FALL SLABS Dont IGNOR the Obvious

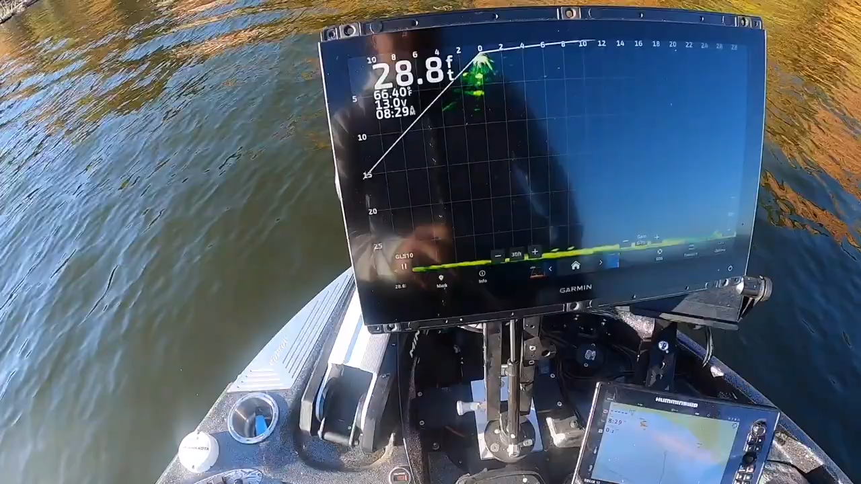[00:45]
On screen: depth 28.8 ft
I know you can buy units without mapping, so perhaps not everyone does,
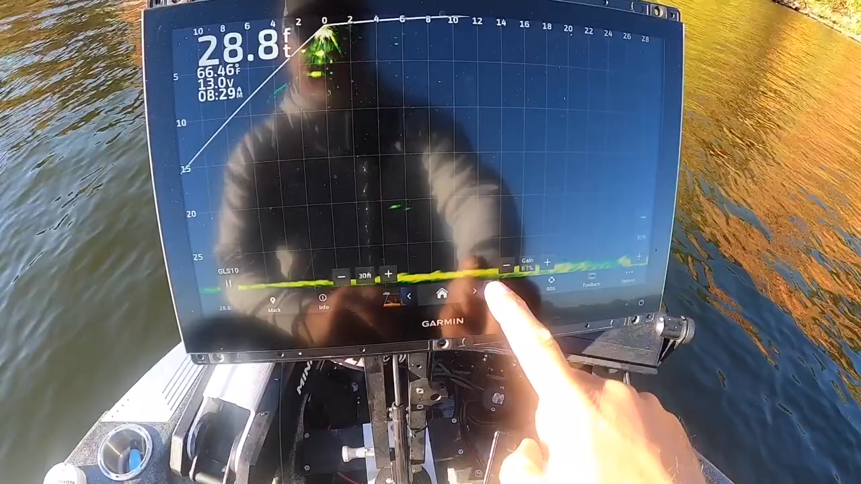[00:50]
On screen: depth 28.8 ft
but I'm just gonna tell you, this mapping is super detailed.
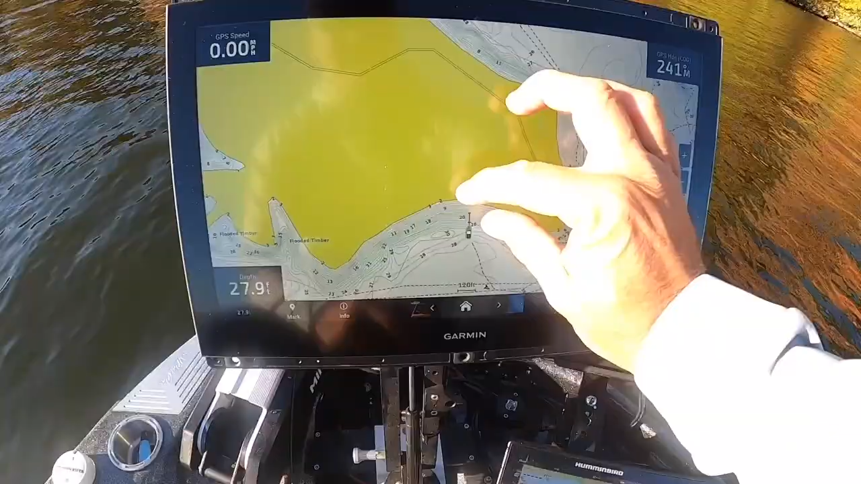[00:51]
I mean, better than anything that I've seen. I mean, in some regards,
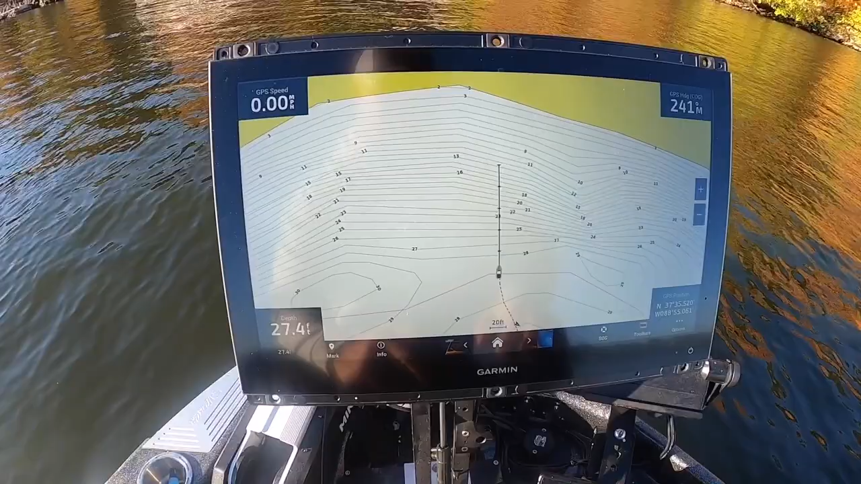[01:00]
I wish I had not purchased the Solix for up here and just utilized this map, because then you can use a function like this where you have your live sonar over here and at the same time you have your mapping.
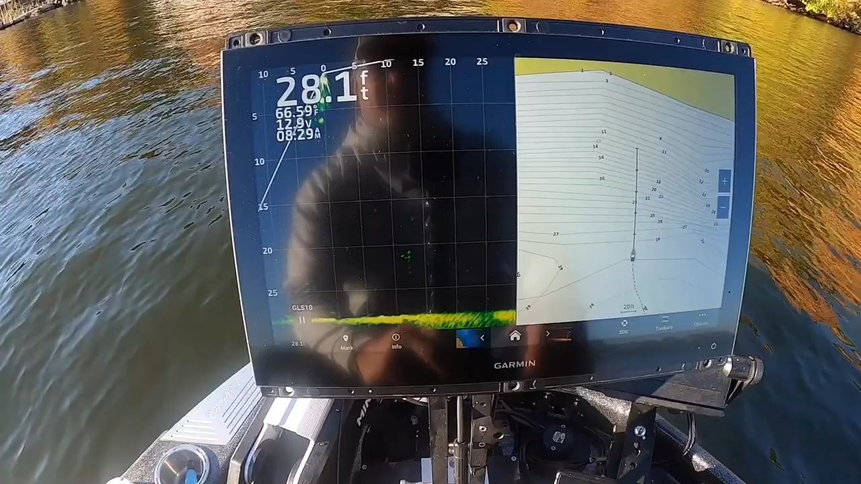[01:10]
On screen: depth 28.1 ft
I think that's great. I mean, really, honestly, that's all you need.
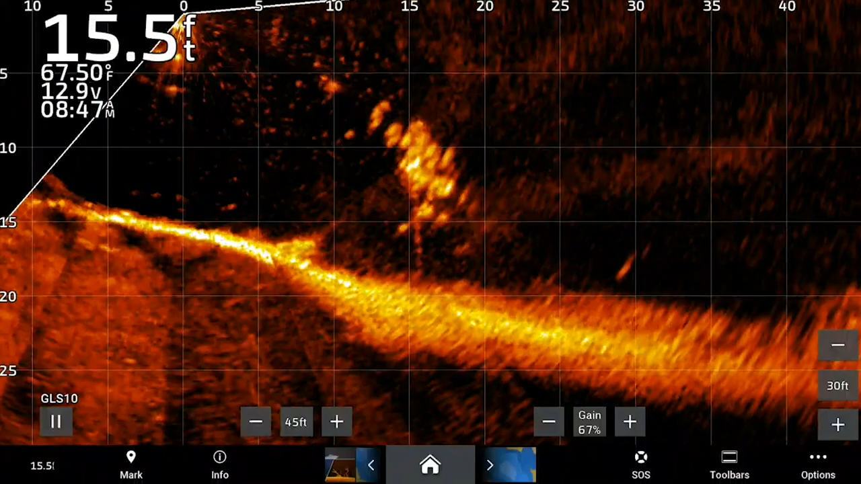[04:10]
On screen: depth 15.5 ft, water 67.50°F
This amber picture is really popping. Now, I'm right here.
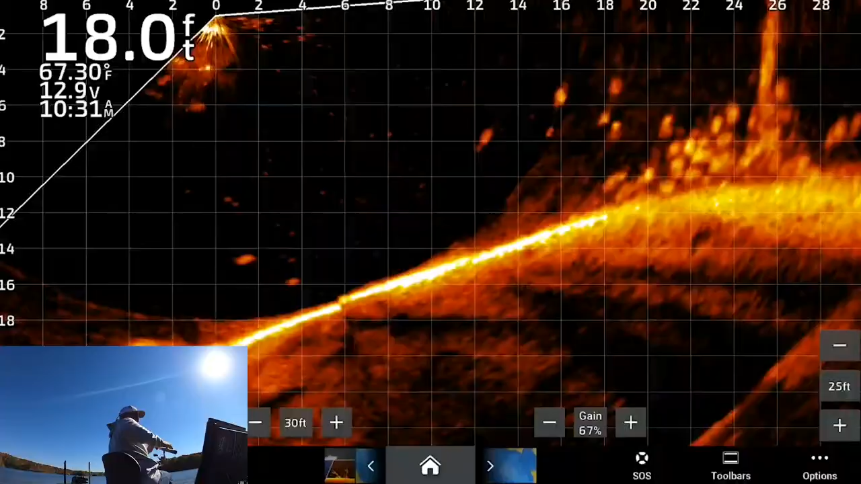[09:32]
On screen: depth 18.0 ft, water 67.30°F
I want you guys to check this out. That is like, I'm going to expand it out a little bit. That is a lot of fish. So 20 feet in front of us. That should be a pretty good cast. See if we can see that bait. There it is coming through on the backside.
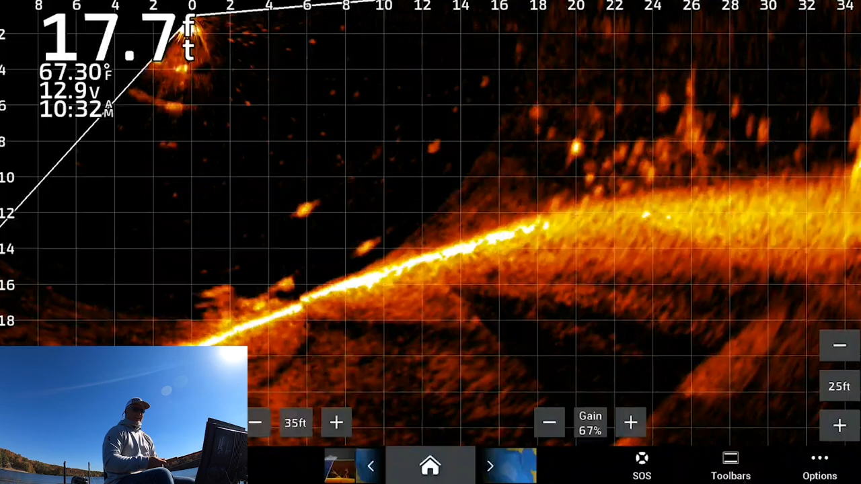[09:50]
On screen: depth 17.7 ft, water 67.30°F
And I mean, I have caught so many fish today, guys, that I'm just, that's a good fish. And these are all spots that I have not fished before.